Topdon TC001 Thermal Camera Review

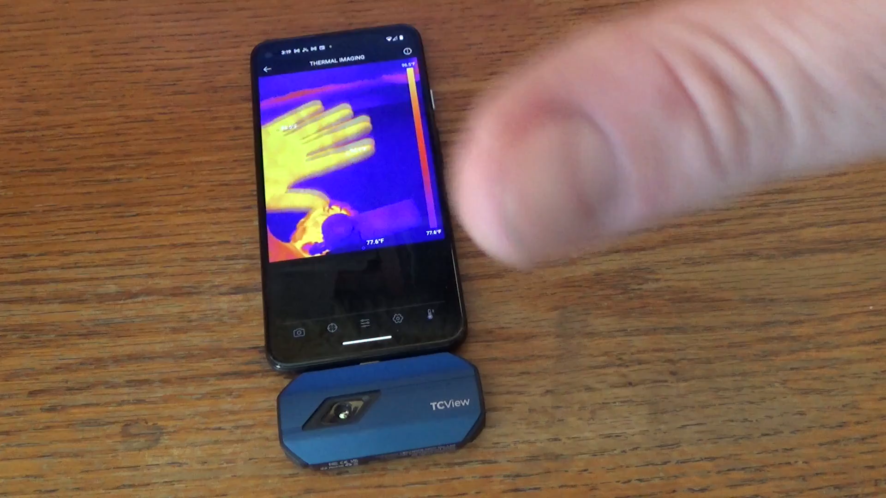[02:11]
Okay, this is a little challenging to film because I'm trying to line up the thermal camera,
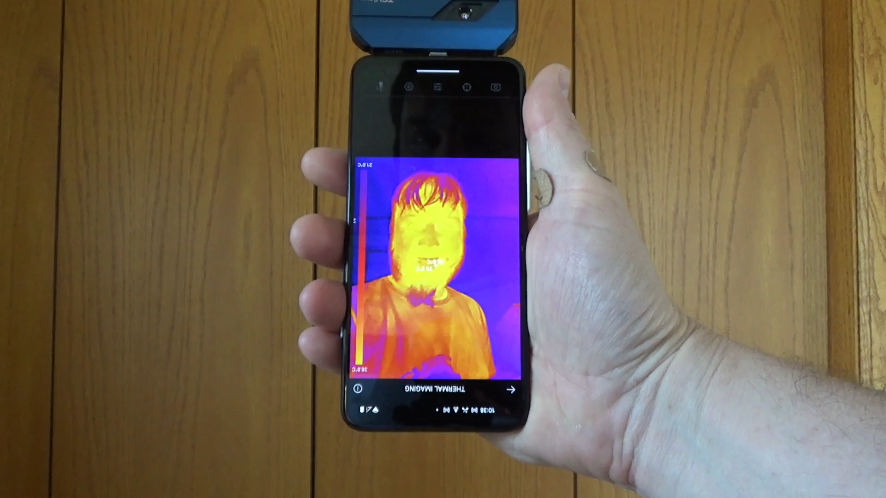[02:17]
and my camcorder, and myself, so you can see what this looks like.
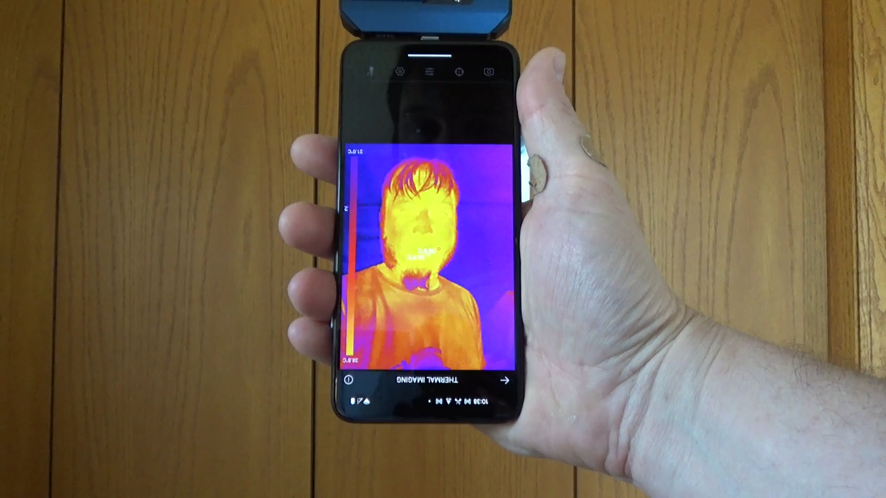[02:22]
We've gotten this working right out of the box, we just had to download the app, plug in the camera, and we're thermal imaging right off the bat. I have to say the thermal imager quality on this is very good.
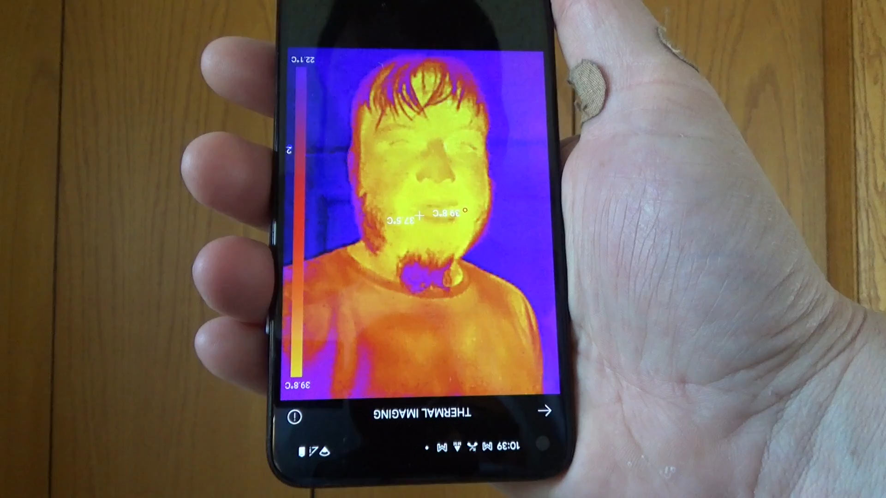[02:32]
I've used some standalone thermal cameras at work in the past that cost thousands of dollars, and honestly, the quality on this top-down unit is better than those.
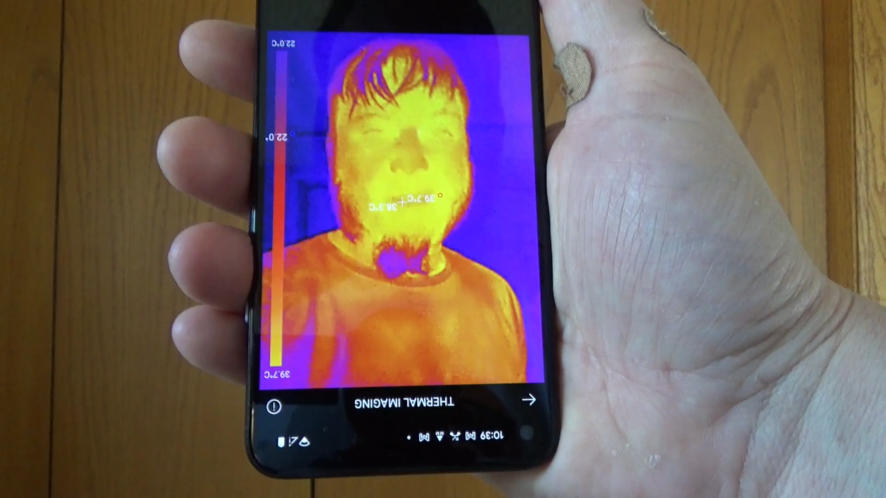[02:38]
On screen: scale top 39.7°C, scale bottom 22.0°C
I've gone ahead and flipped around the top-down camera, so we're looking forward now, and we're looking at our cat, Donnie.
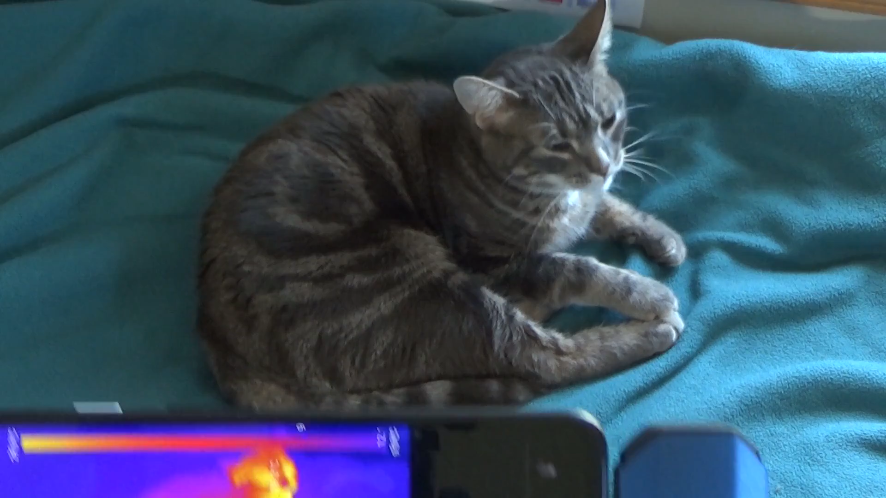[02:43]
So here is what Donnie looks like in infrared vision.
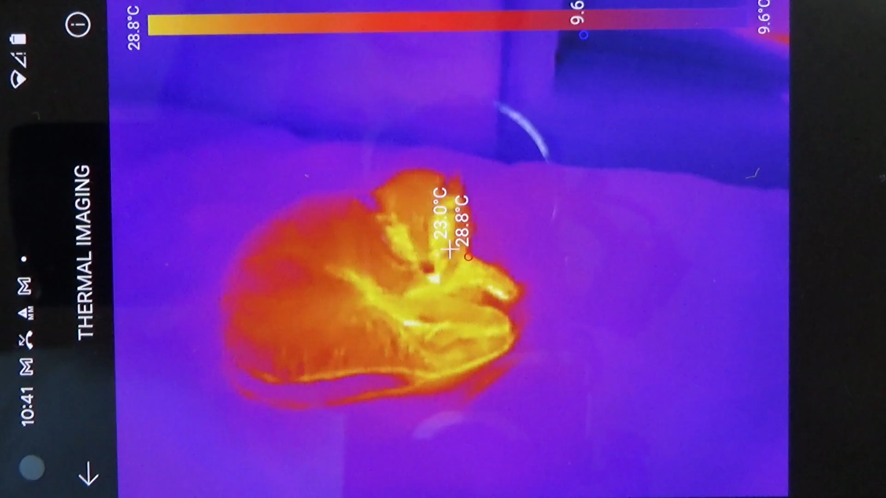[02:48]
On screen: spot 23.0°C, max 28.8°C, scale top 28.8°C, scale bottom 9.6°C
Now, one cool thing about this camera is it shows you spot temperatures,
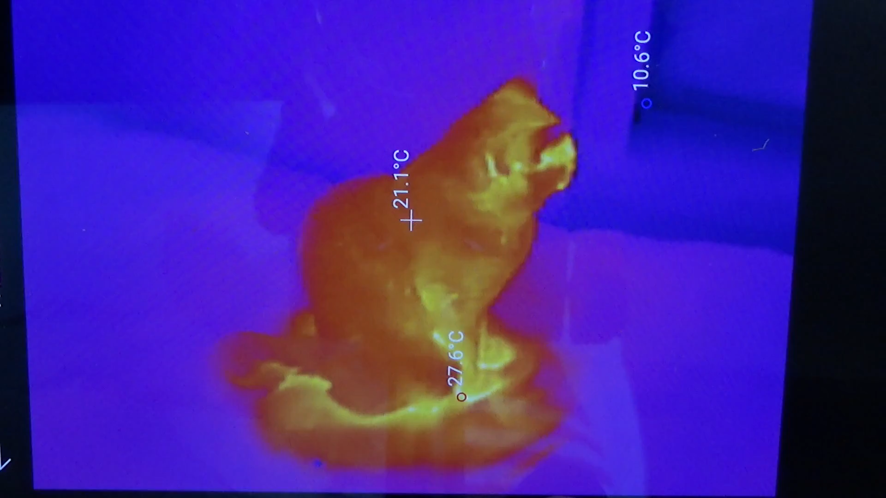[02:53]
On screen: spot 21.1°C, max 27.6°C, min 10.6°C
so right now I'm seeing the temperature of the center of the screen.
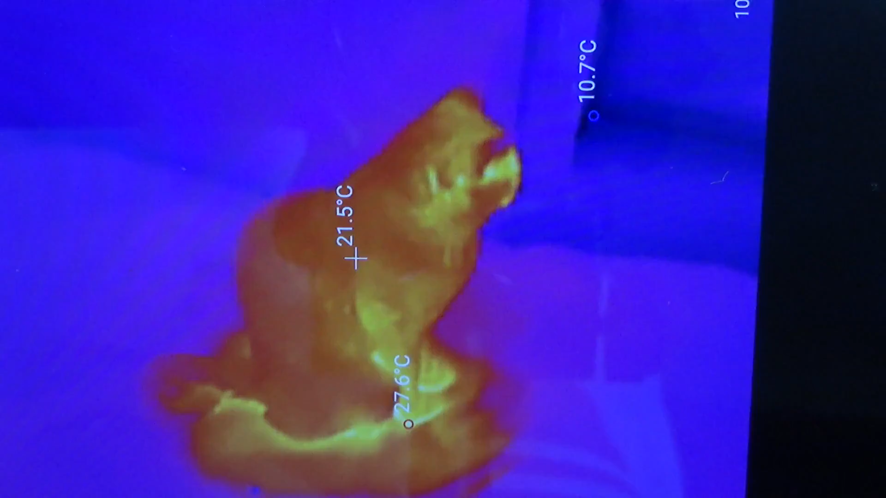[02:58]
On screen: spot 21.5°C, max 27.6°C, min 10.7°C
I'm also seeing the highest and lowest temperatures in the image.
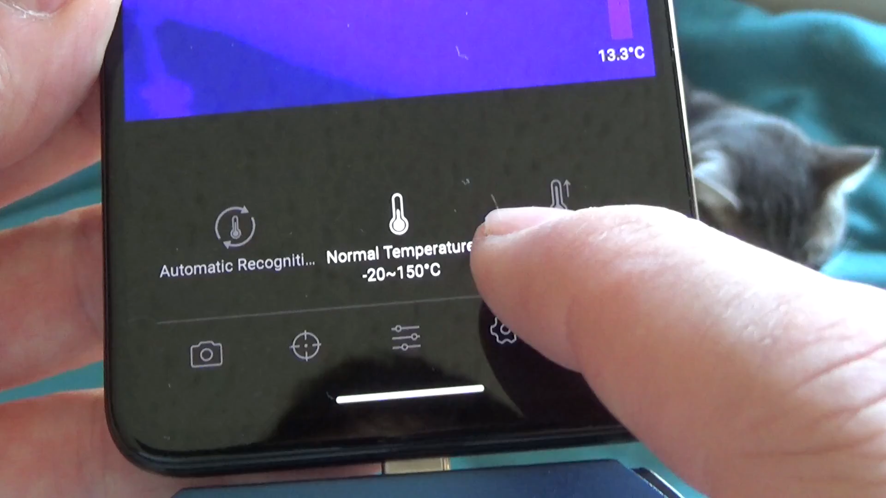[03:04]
There are a couple settings we can change the temperature range to automatic, normal, or high.
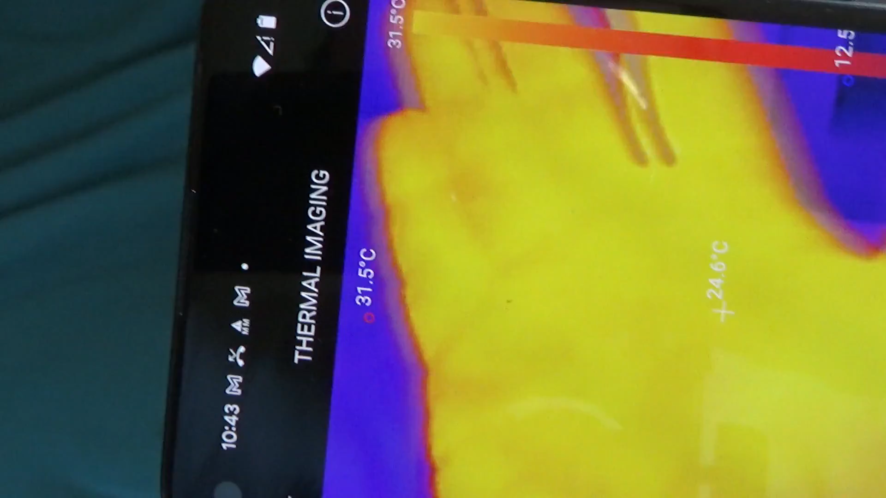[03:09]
On screen: spot 24.6°C, scale top 31.5°C
Now, the frame rate on this camera is not as fast as, say, a cell phone camera or regular digital camera.
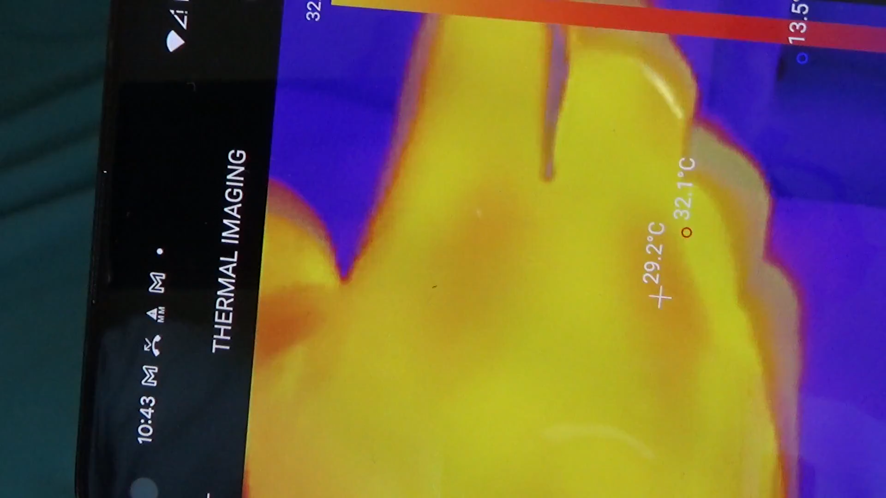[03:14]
It's probably something like 15 frames per second versus 30, so there is a very slight noticeable lag in the video quality.
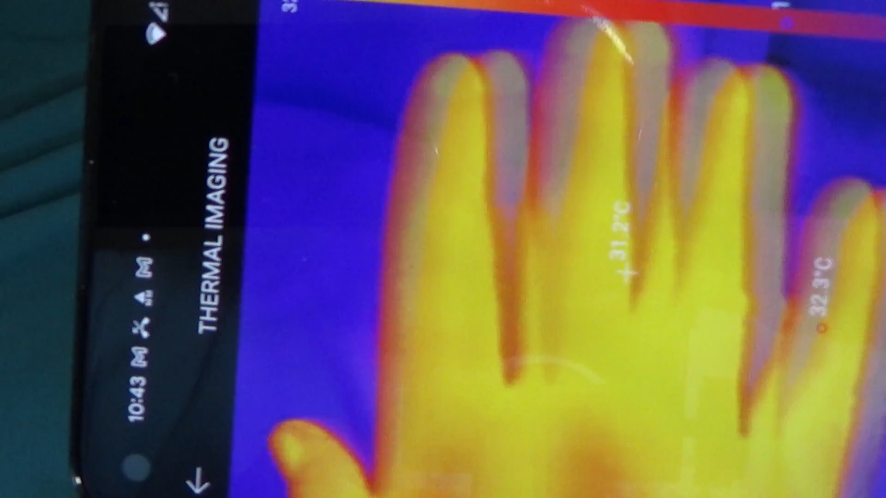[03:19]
On screen: spot 31.2°C
For looking at thermal stuff, that really doesn't matter.
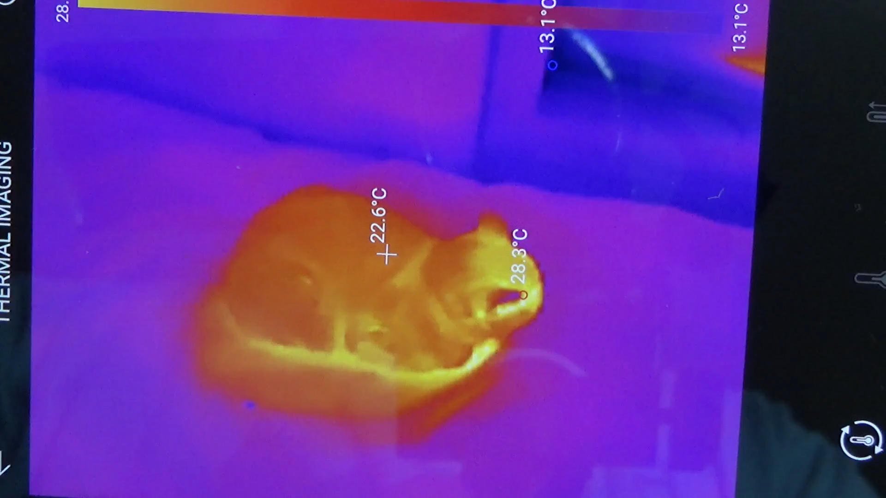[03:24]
On screen: spot 22.6°C, max 28.3°C, min 13.1°C, scale bottom 13.1°C
You're not trying to get a high-speed video with this thing. You just want to see what temperatures things are. So I'm just going through all the random settings here.
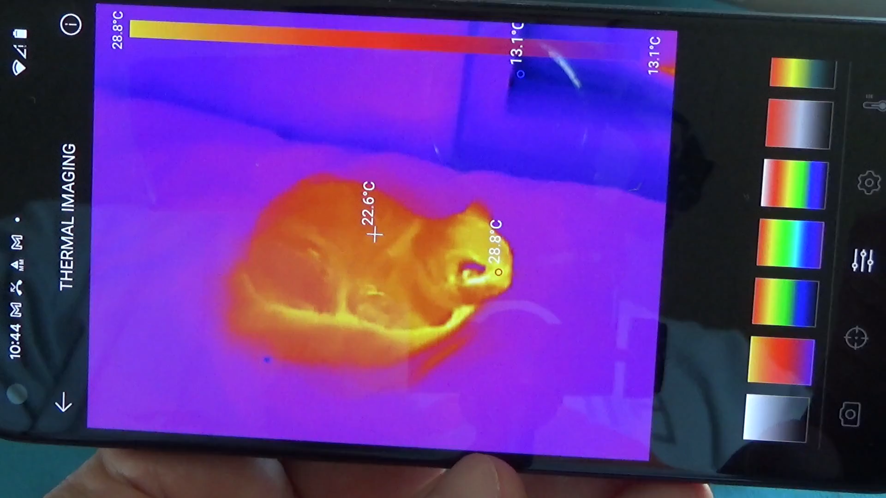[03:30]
On screen: spot 22.6°C, max 28.8°C, min 13.1°C, scale top 28.8°C, scale bottom 13.1°C
You can change the color palette so we can change how our temperatures are displayed in the image.
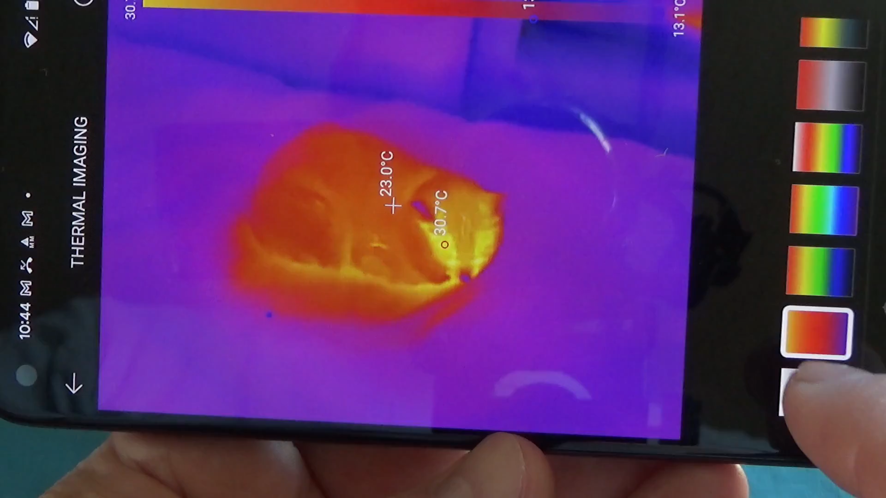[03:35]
On screen: spot 23.0°C, max 30.7°C
And that's kind of useful depending on what you're looking for.
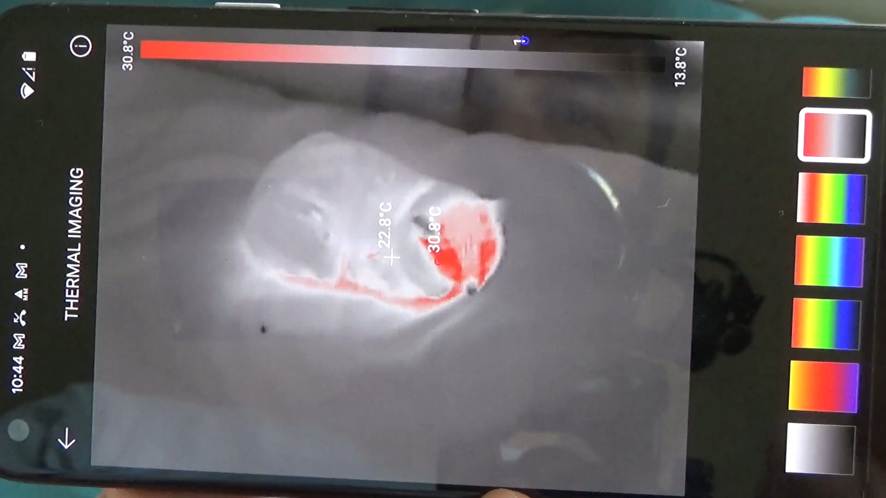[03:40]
On screen: spot 22.8°C, scale top 30.8°C, scale bottom 13.8°C
If you want only the highest temperatures to register,
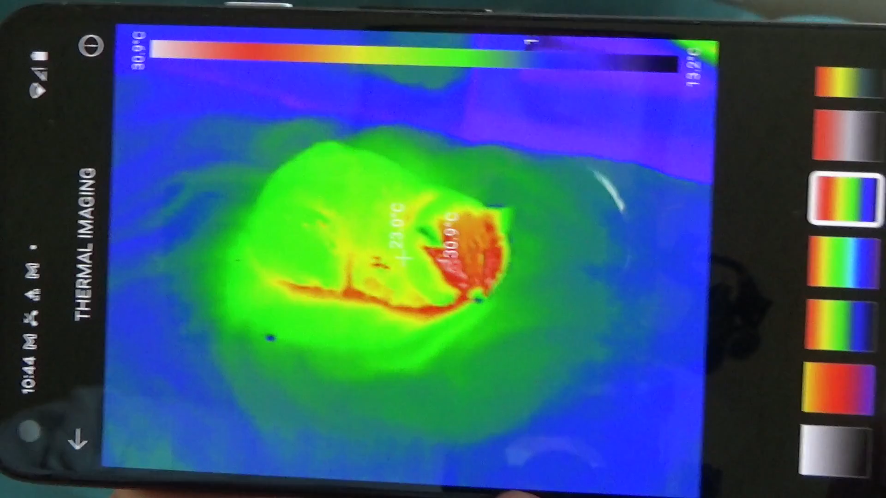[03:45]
if you want all temperatures to register, just what looks better for your particular purposes.
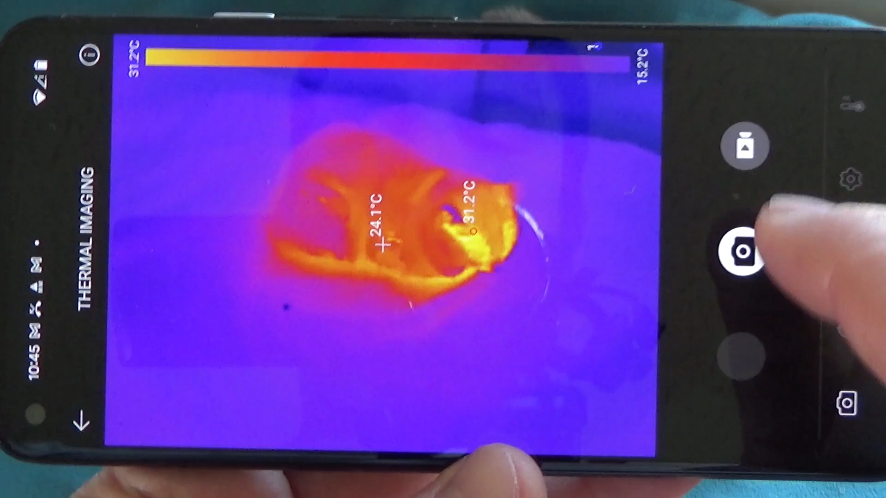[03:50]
On screen: spot 24.1°C, max 31.2°C, scale top 31.2°C, scale bottom 15.2°C
Now, we can also take photos and video right from the app here.